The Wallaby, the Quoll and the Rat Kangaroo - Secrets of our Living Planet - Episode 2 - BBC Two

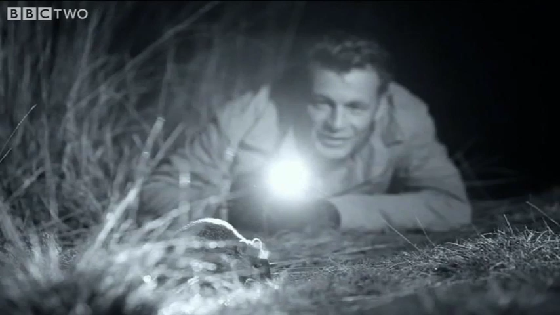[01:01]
This is a southern brown bandicoot, and I'm getting a superb view of it. I'm so close,
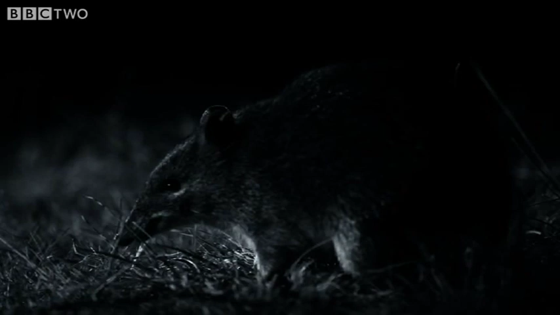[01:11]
and I can actually see the saliva glistening in its mouth as it's chewing its food. It's one of about 20 different species of bandicoot, and they all come equipped with this long, pointed and sensitive snout.
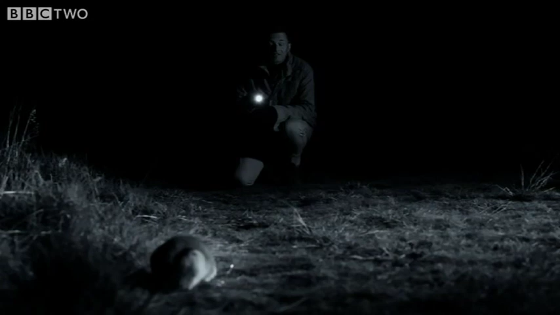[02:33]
The herbivores, at the moment, if you listen carefully, you can hear it munching on some roots or tubers that it's eating. All of these animals are so tame that it's no wonder
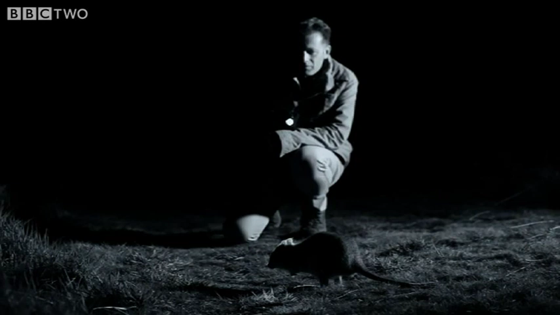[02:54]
foreign cats and foxes have almost wiped them out.
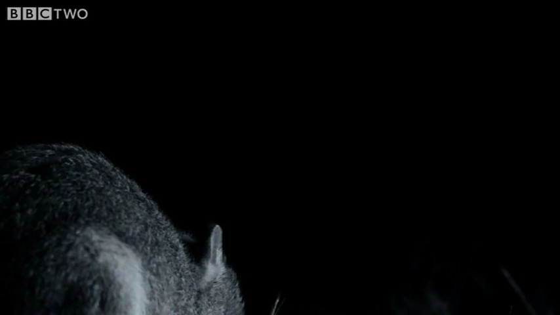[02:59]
As it feeds, it effectively ploughs this hard soil,
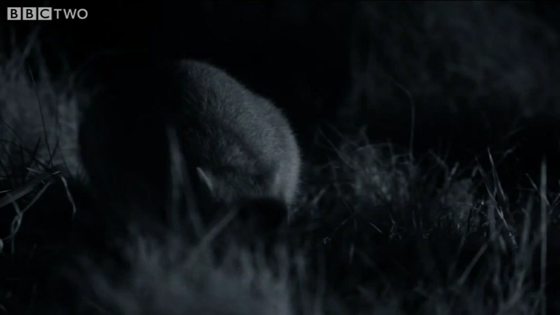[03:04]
allowing air and water in, vital for the plants that live here. But so that the herbivores don't do too much damage, this miniature Serengeti also has its own mini lion.
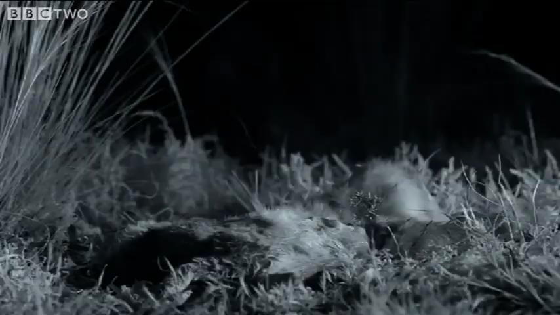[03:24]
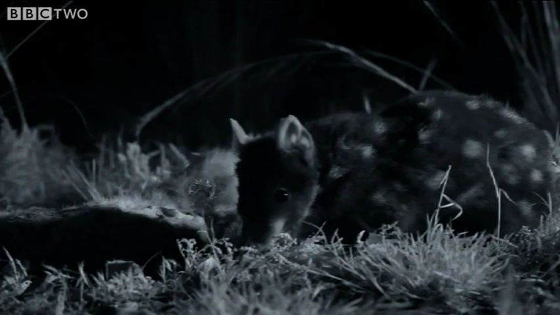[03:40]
This is an eastern quoll, a pocket-sized marsupial predator.